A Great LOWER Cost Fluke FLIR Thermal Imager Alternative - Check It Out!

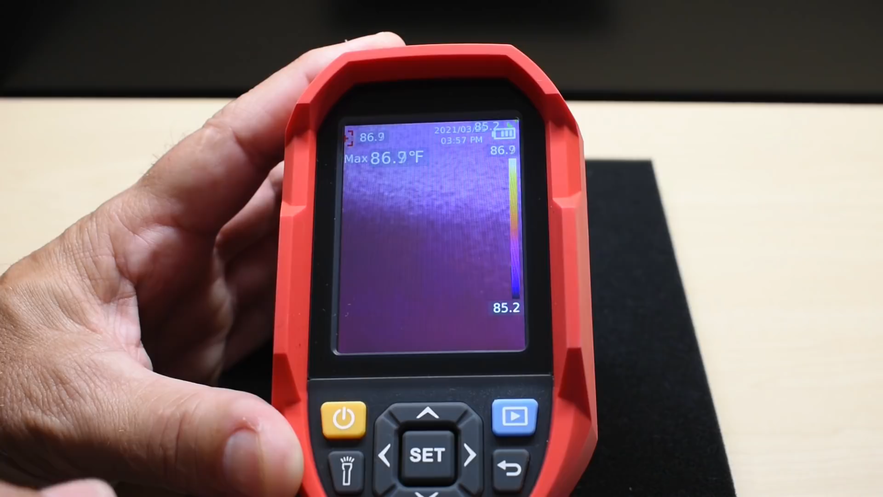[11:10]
On screen: max 86.9°F
It's going to ask you if you'd like to save it. You can select yes or squeeze the trigger. When you're finished to review. You just push the play button. And everything is right there.
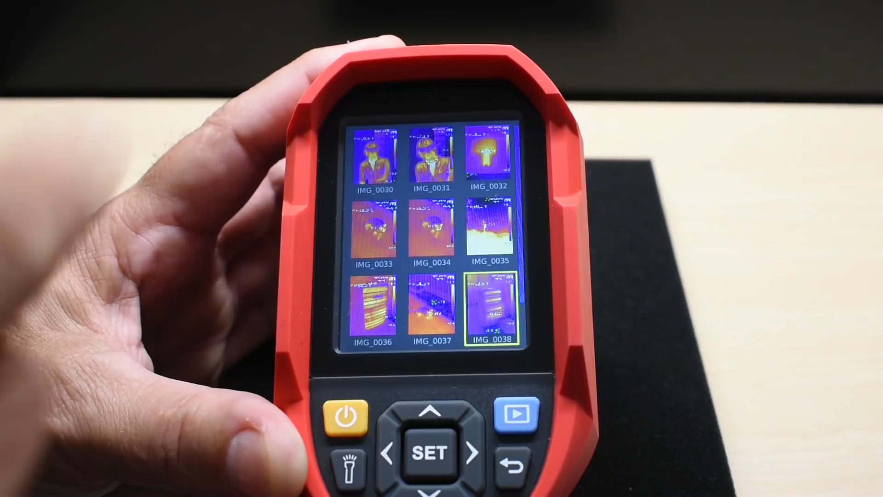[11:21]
You can go to the one you want to see. If you want to download. Connect it up to your computer. And you'll be able to analyze the images much more closely. Okay.
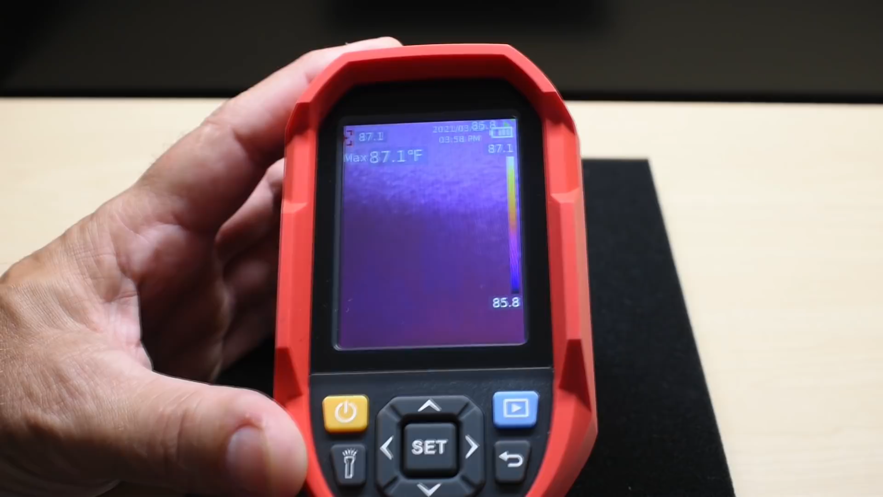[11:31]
On screen: max 87.1°F
Now let me show you the comparison between the quality of the images on this unit. And the older unit. As you're comparing the image resolution between the two cameras.
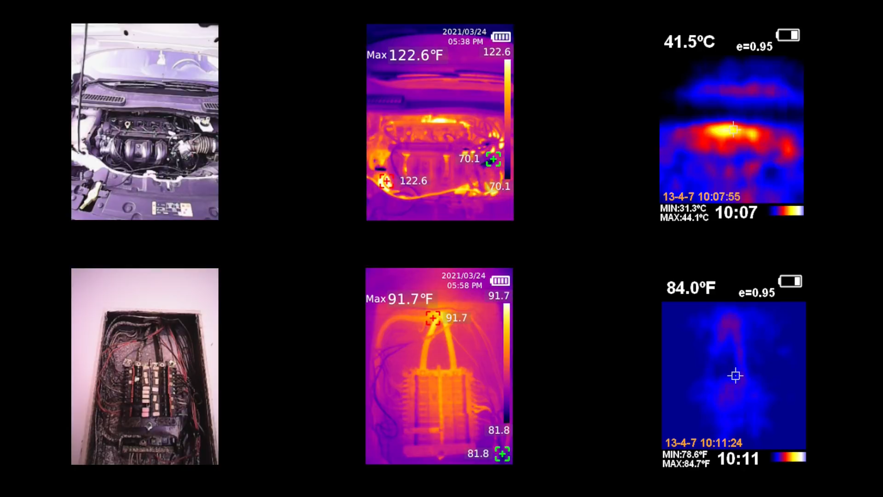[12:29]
You can see the two heavy conductors coming down. And you can also see an area of heat. Where the circuit breakers are at the top part of the panel. In this group of images. The upper left hand corner. We're going to be concentrating on the AC vent. And you can see the Uni-T displays the vent very clearly. But it also has such a high level of sensitivity. That you can even see the location of the trusses behind the sheetrock. You can see the faint lines running left and right. The top right.
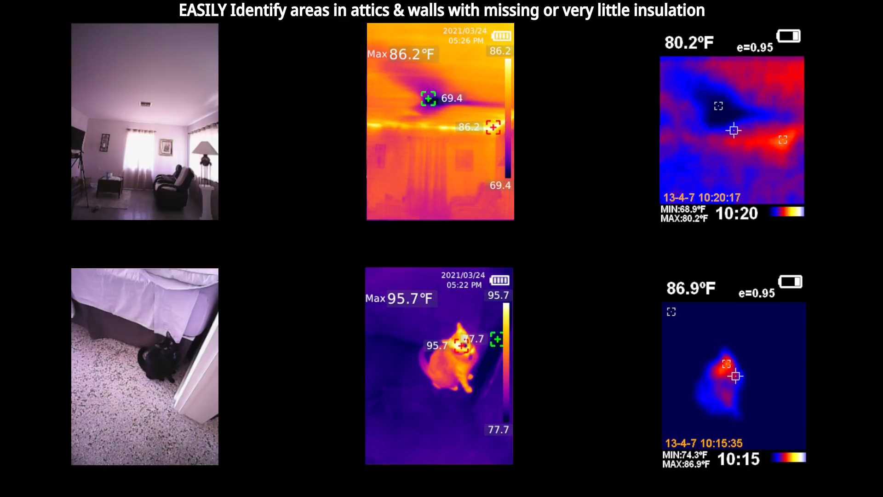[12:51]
You can see with the old camera. It shows the vent very clearly. But of course the resolution is much lower. The lower left image. You can see the cat sitting by the doorway. How clear it is with the Uni-T. And to the far right. The cat. You can make out just part of the head. And some of the cat's leg. In order for the cat's image to be better using the older camera. The camera would have to be much closer to the cat.
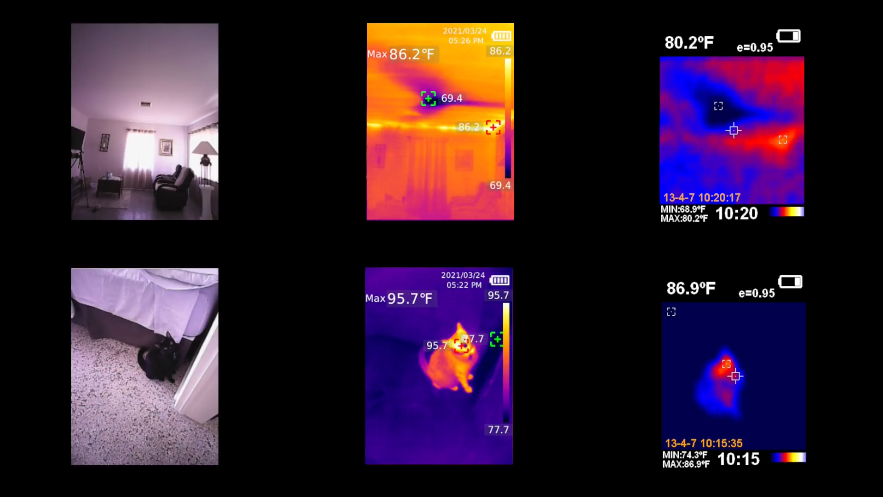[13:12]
In this group of images. You can see my hand at the top left. The thermal image from the Uni-T. In the center at the top. And the top right corner. Is using the old thermal imager. Not a bad image. But the resolution is still nothing like the Uni-T. And the lower left hand image is Rose. You can see what she looks like using the Uni-T. And the image taken of Rose using the HT-O2.
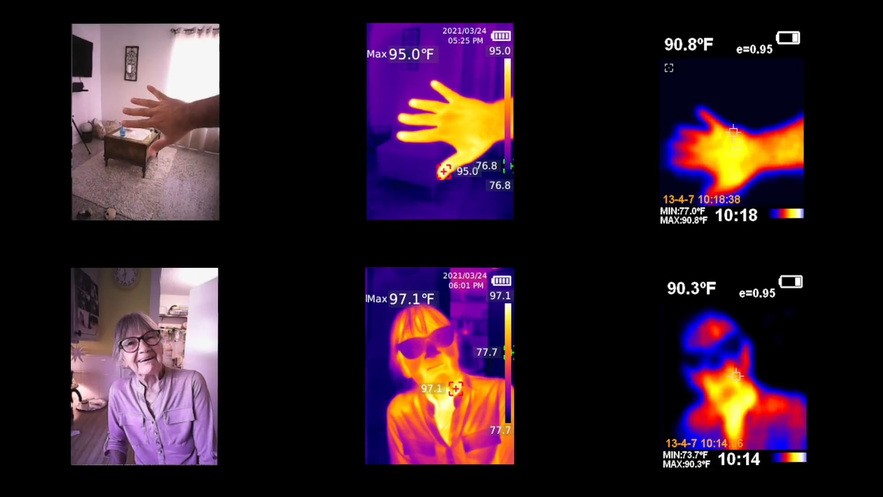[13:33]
Much lower resolution. But you can still make out that it's a person. For the last group of images. These were taken at night. So the upper left hand corner is an AC condensing unit. You can see using the Uni-T. How clear the image is. But when viewing the exact same image using the HT-O2. It only shows up the hotter areas of the condensing unit. The third image from the left at the top. Is a utility pole transformer. You can see the Uni-T very clearly with the wires.
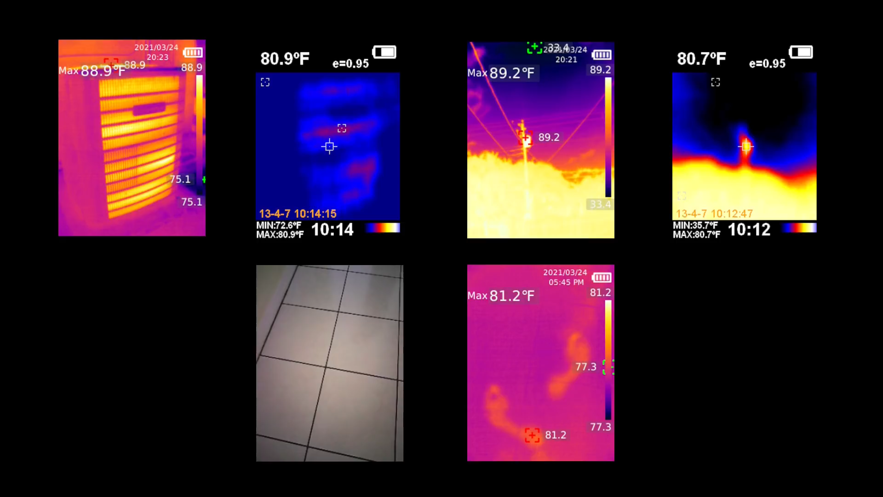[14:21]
Because of the lower resolution. And at the very bottom. You can see the high level of sensitivity using the Uni-T. After walking across a tile floor. You can see the footprints that were left behind. I must say the price for this unit is definitely right. Because you're getting a high level of sensitivity.